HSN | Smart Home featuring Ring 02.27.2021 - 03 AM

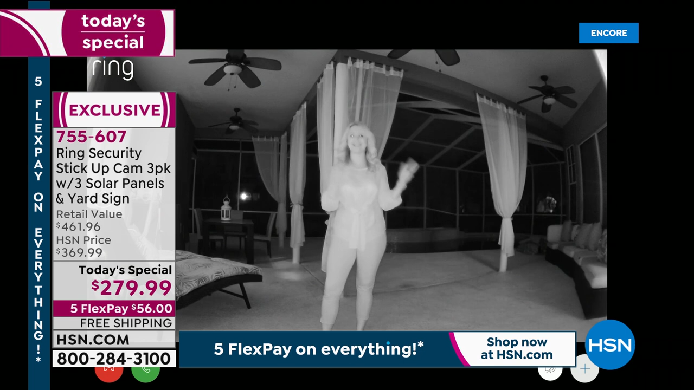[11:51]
So I came outside, Sarah, and you can see this infrared night vision is incredible because it is complete and total pitch darkness out here. I mean, I can see absolutely nothing. And I know you can see everything, right? You can see my sitting area over here, my chaise lounge over there. You can also see that I have a pool right here. And on the other side of that pool, just right there is a fence.
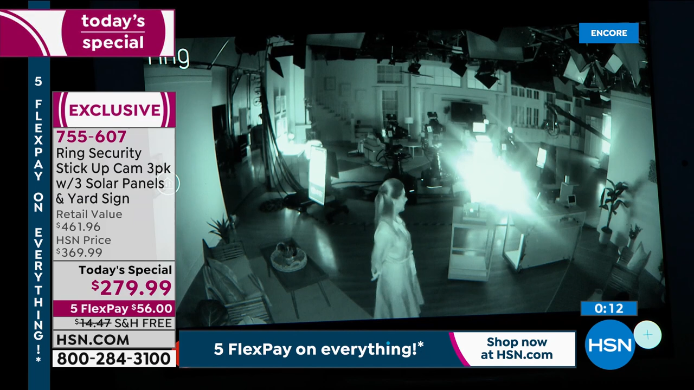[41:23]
Okay, well, I'm making a little mischief around the studio. I don't know. Can you see me? Is there, there's infrared night vision on these cameras. So I'm actually walking around the dark studio and it captures my likeness very, very well. You can see what I'm wearing. You can see the color of my hair. You can look into my eyes and find out what I'm up to. So that's the power of these Ring cameras.